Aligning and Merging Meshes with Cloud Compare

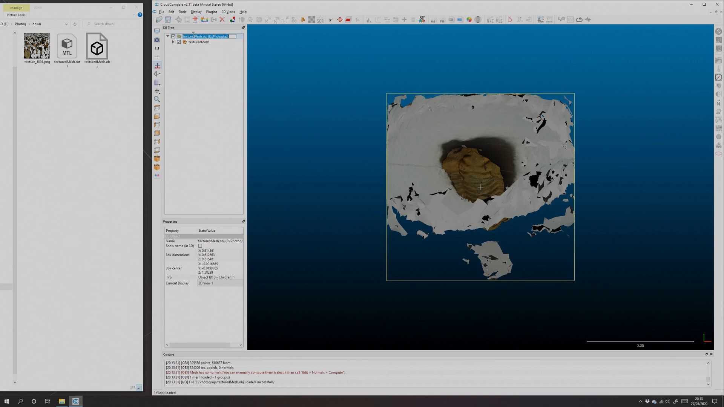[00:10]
i'm going to pull in one of those and that's the object the right way up so i'm just going to call it up for clarity and i'm going to import the other one which is the fossil on its back upside down
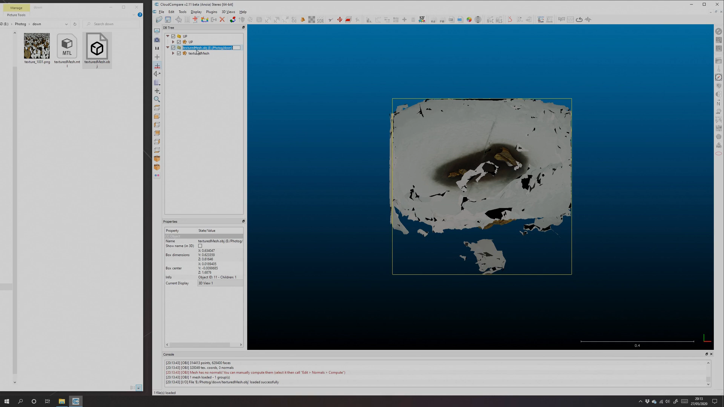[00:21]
so i'm just going to rename that down and that'll just help me tell which meshes met which as we go through so you can see they're in the same 3d world space
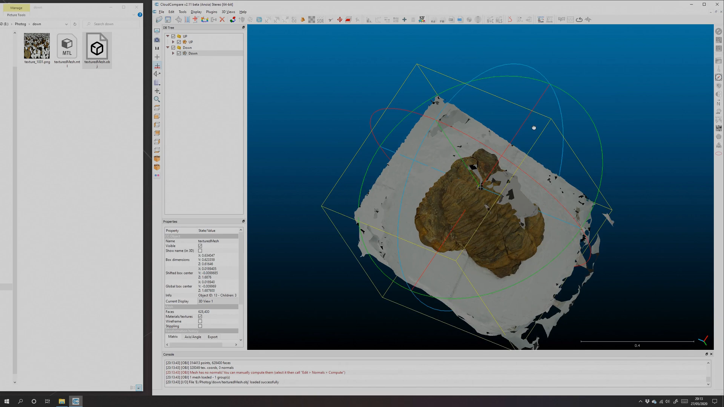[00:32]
coincidentally they happen to be about the same size the first thing i need to do
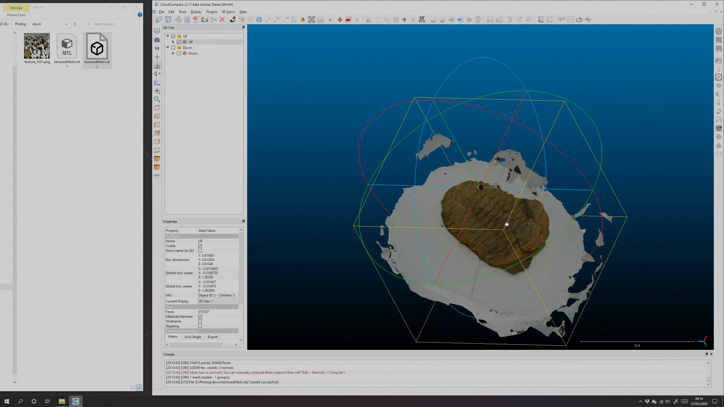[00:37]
is get rid of all that crap so i've made down invisible and
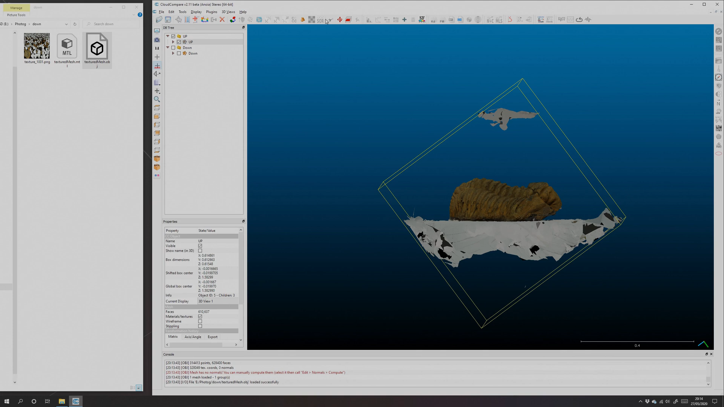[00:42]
i'm going to use the scissors tool here and i'm just going to cut out the part of the scan that we want to keep and i can be pretty brutal with this we can lose quite a lot of stuff that we know is
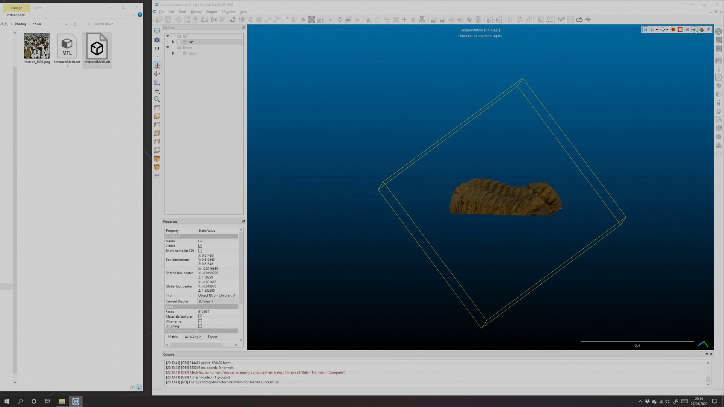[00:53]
represented by the other scan uh if we zoom in at the front here you
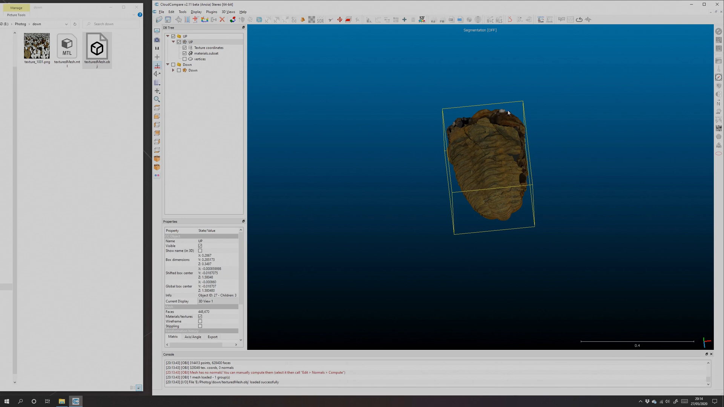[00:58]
can see there is a little bit more that needs taking off those white parts that's
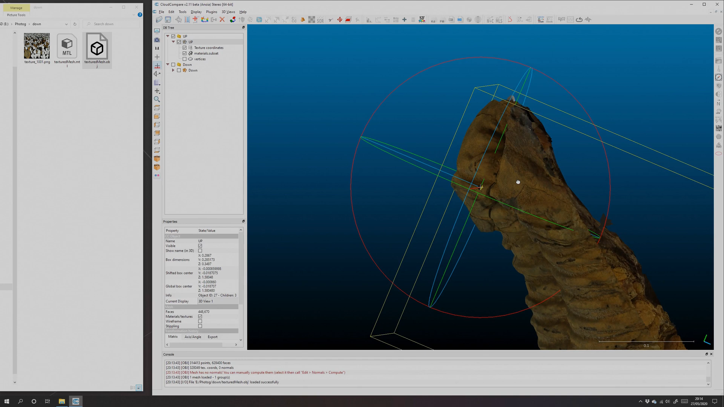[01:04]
why the turntable is kind of blended into the front of the fossil so we'll just delete that too there we go
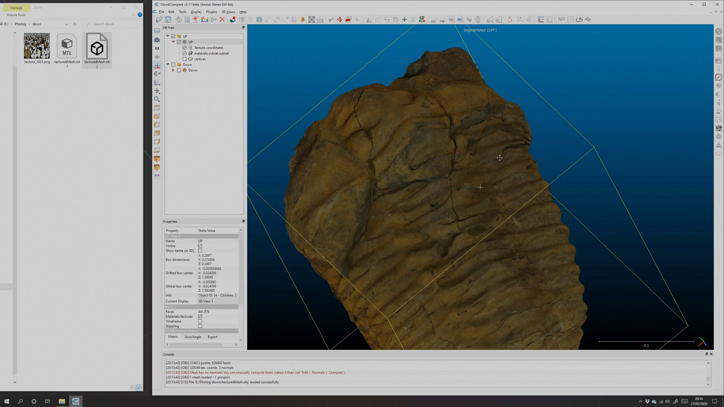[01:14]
okay so all that's left is the fossil the bit we're interested in let's hide that and make down invisible we
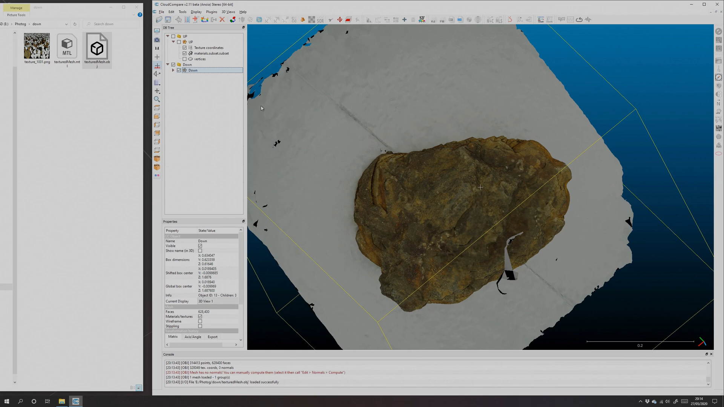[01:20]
need to do the same thing again we're just keeping the fossil so once
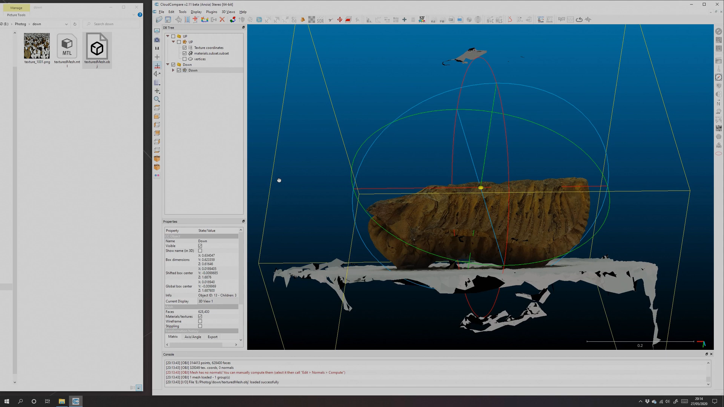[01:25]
more i'll align it so i can take the turntable out in one go and we use the scissors
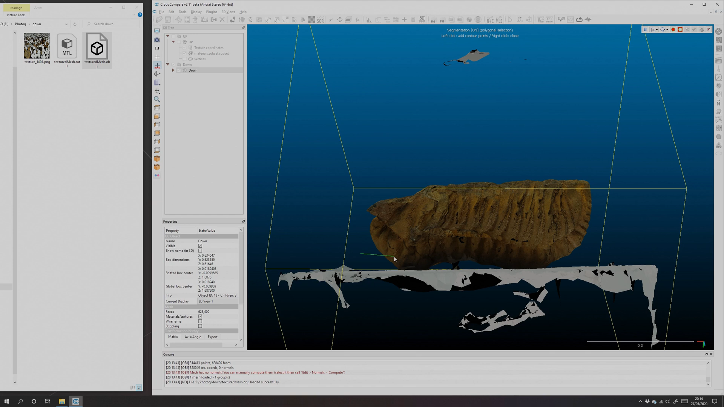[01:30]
tool to pretty brutally cut the fossil out i'm losing all that top stuff it's too in shadow it's not reconstructed well there we go uh in fact there's still holes in there so i really want to get rid of that it's it's not good there we
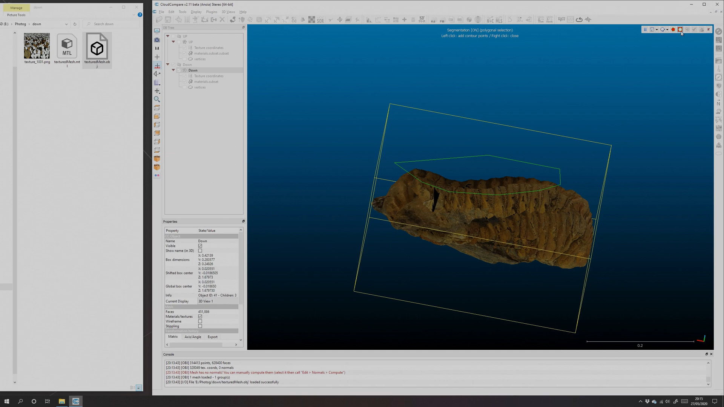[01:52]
go let's use the scissor tool again and we're just going to take off that top part as a hole in lovely
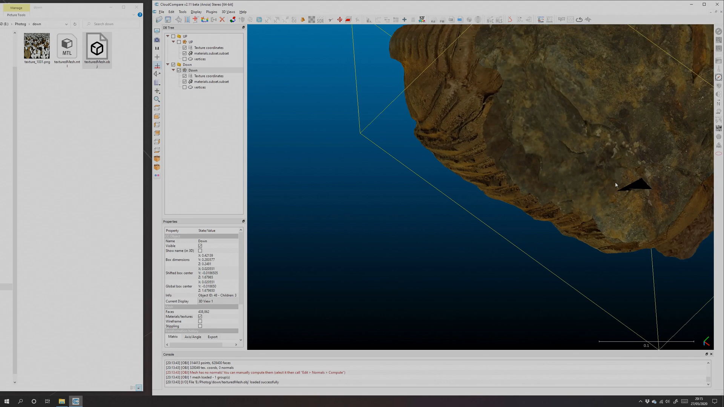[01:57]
there is still a little spike in there some errant polygons have made a break for freedom
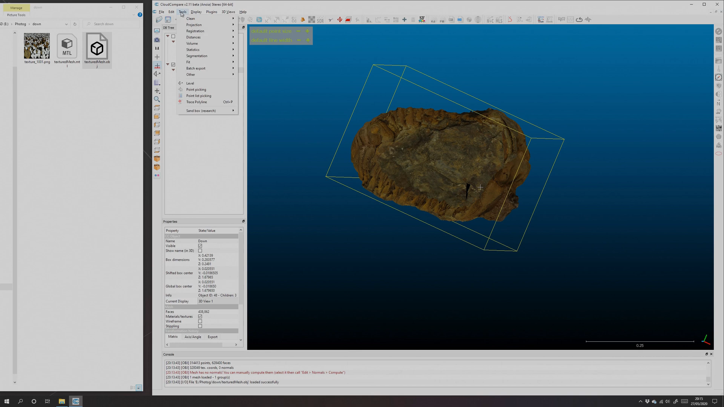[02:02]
uh i don't think there's really any tools to get rid of those quickly i don't want to detract from our main point here which is to align the meshes uh that's fine we don't need to get rid of that
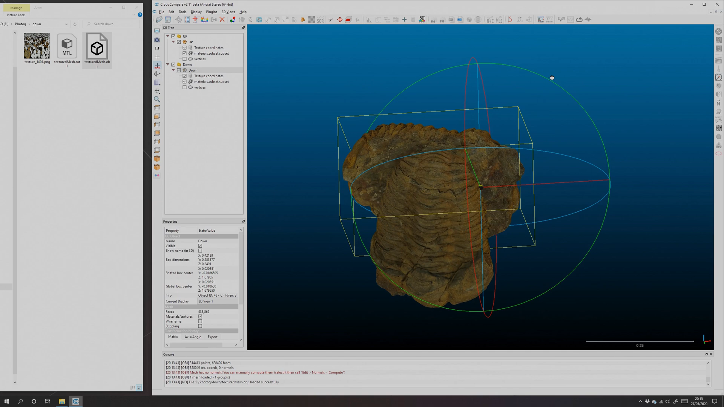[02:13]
so here's our two meshes the first thing we want to do is we want to move them
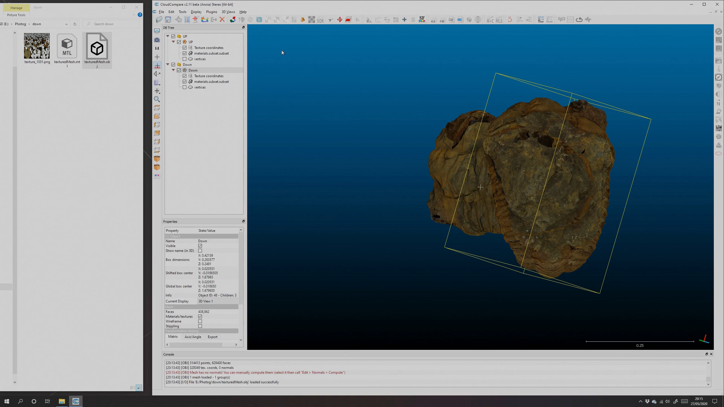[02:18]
using the translate and rotate tool here uh and then move this one over to the side
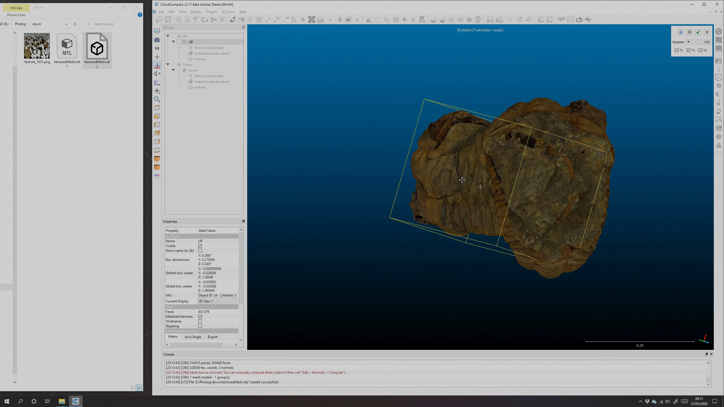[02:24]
so they're both oriented roughly in the same direction so that i can see the analogous points on each